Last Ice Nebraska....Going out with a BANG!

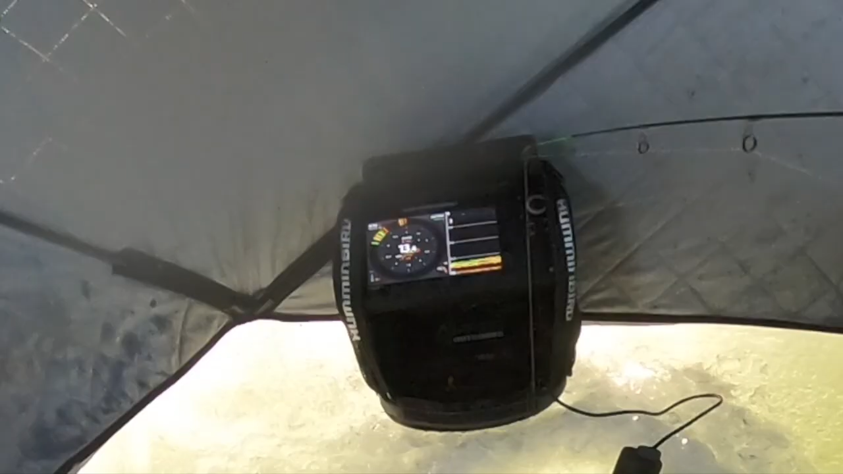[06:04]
Yeah, look at them on my screen. Look at this.